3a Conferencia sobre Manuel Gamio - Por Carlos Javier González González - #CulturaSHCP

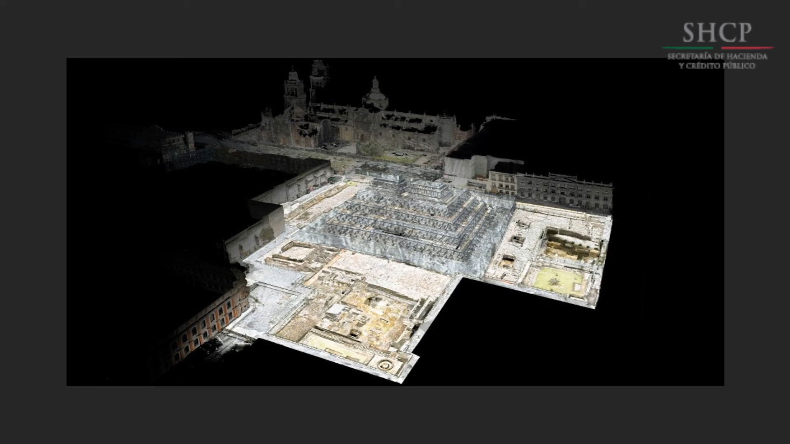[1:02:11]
históricos importantes que lo rodean la catedral la preciosa casa del marqués del apartado la de Manuel Tolsá el palacio de la autonomía etcétera entonces pues insisto esto resalta la gran importancia la gran importancia de Manuel Gamio sin duda